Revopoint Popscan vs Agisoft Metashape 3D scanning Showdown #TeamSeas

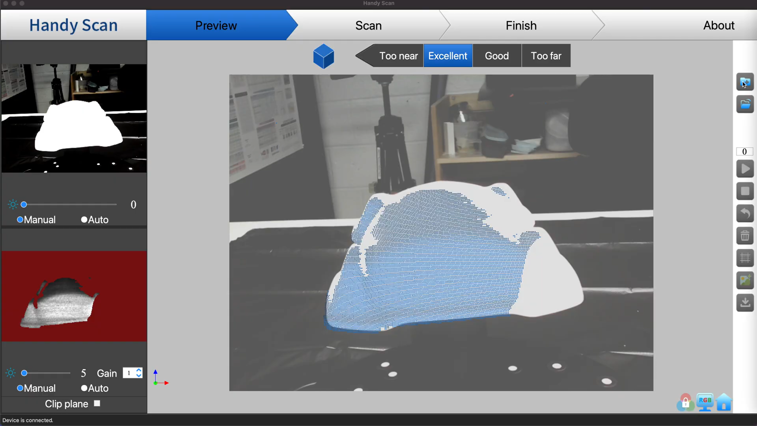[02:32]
The turntable is actually kind of nice. It rotates, so you start out, you give the project a name, and it pretty much just starts to scan, which is really kind of nice.
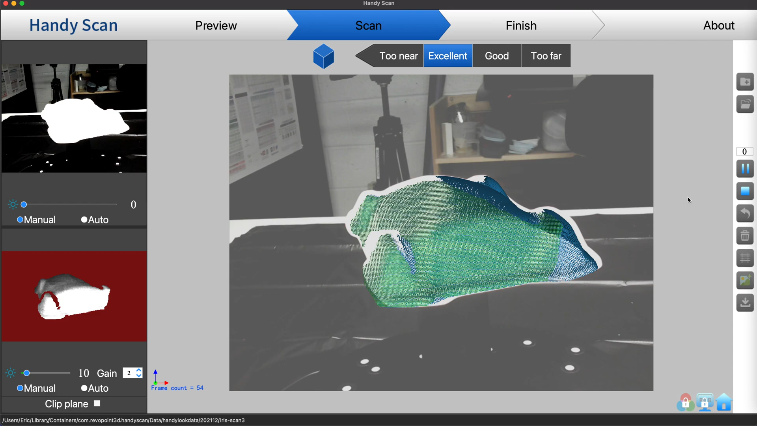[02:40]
You can then pause the
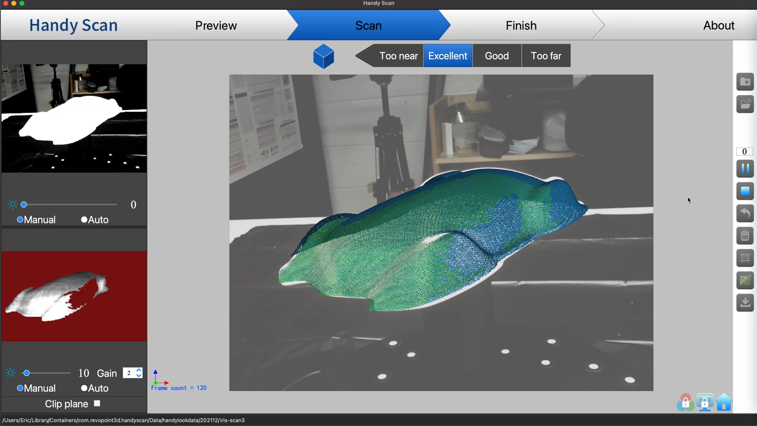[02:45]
scan in the middle of the scan and move the camera, which is also kind of a nice thing.
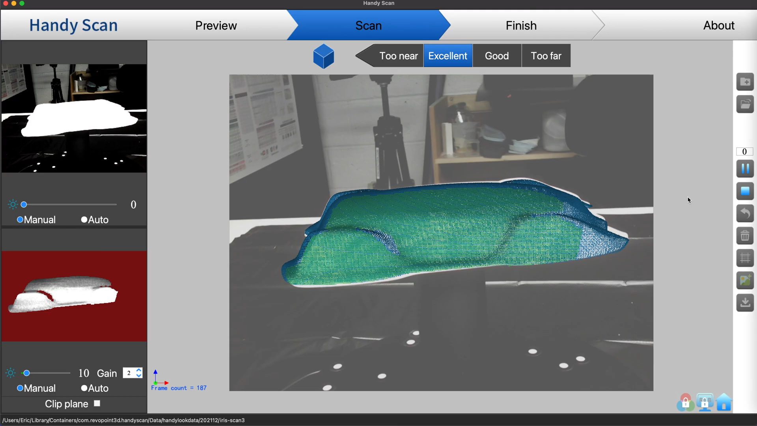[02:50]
So you can see this in real time as it scans.
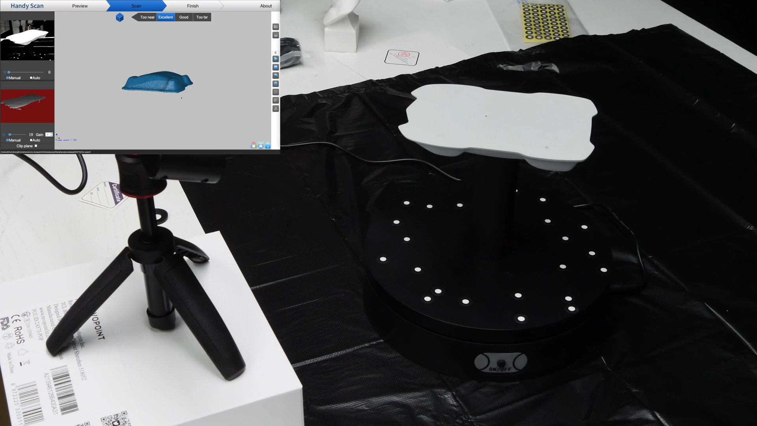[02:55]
We try to flip it over and see if it can do the bottom.
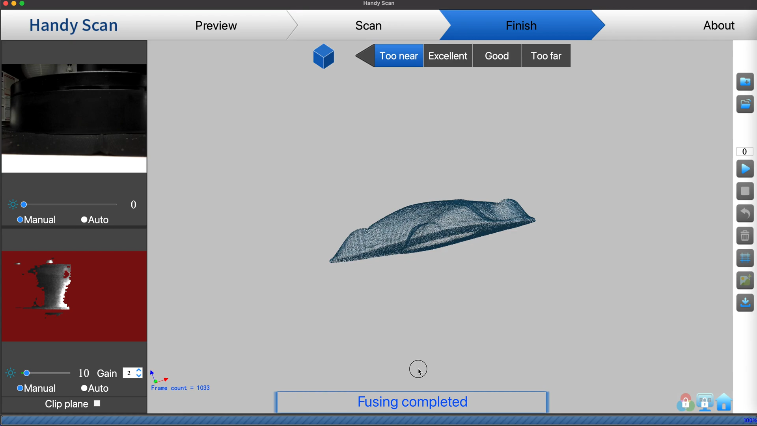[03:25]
And this is our initial scan, and then we're looking to export it as an OBJ.
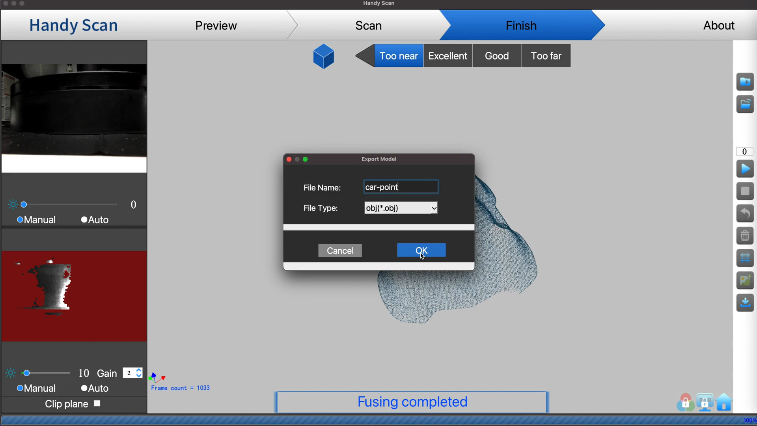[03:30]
And that's the data, or that's what the data looks like.
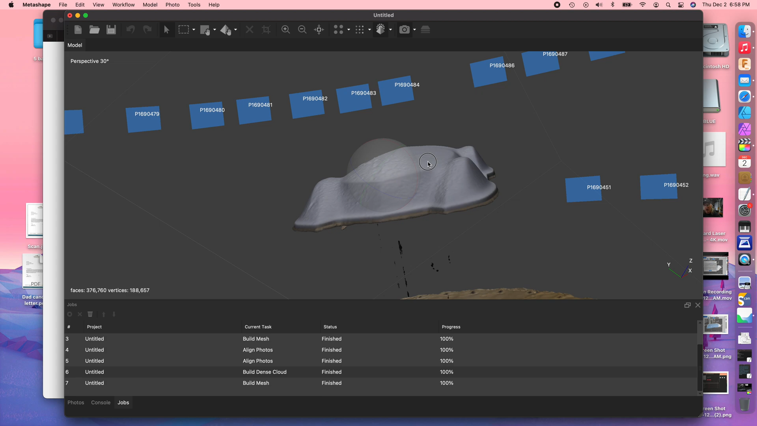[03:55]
And Metashape gives us this bit of data here, which is very nice.
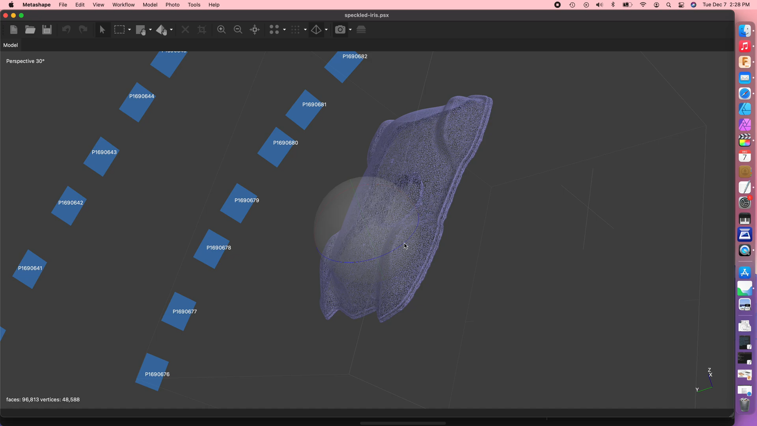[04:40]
Now, I thought it would be interesting to take the same model that we used for
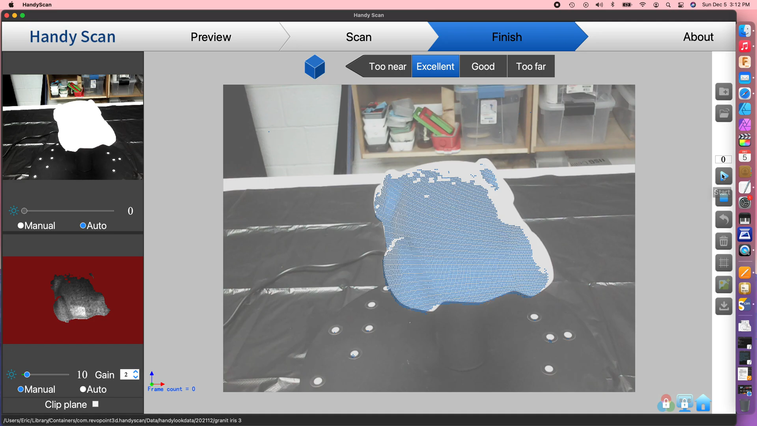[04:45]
Metashape with all the speckles on it and scan this as
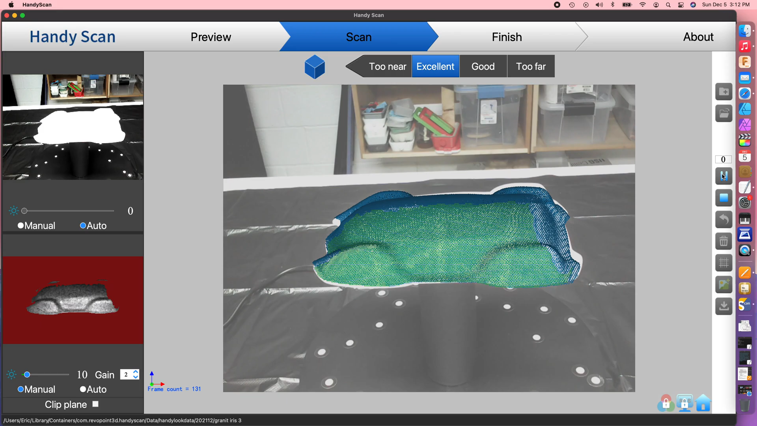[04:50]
well with the POP scanner and see what kind of results that we get.
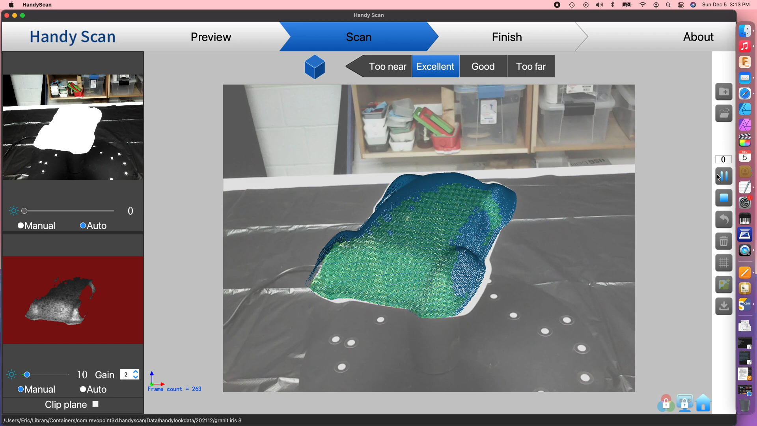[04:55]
And it turns out, actually, the scan comes out.
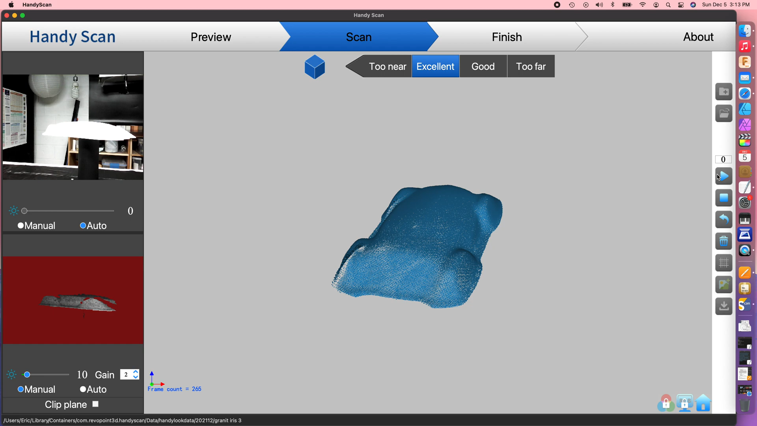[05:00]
So it doesn't need to be full-on white.
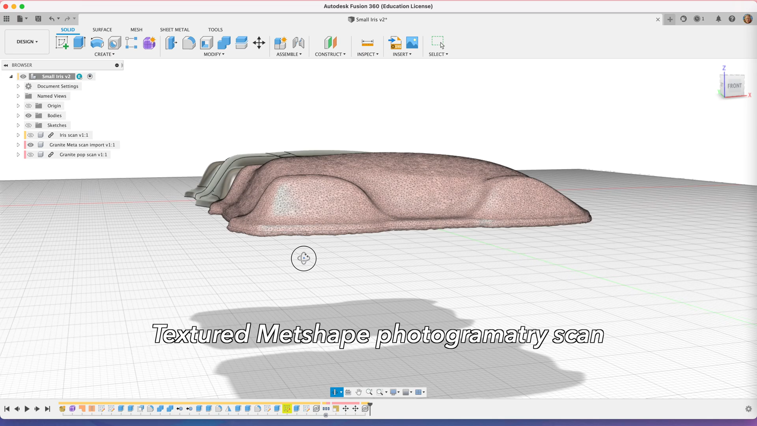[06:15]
we'll see we get much better definition in some of the little detail low spots.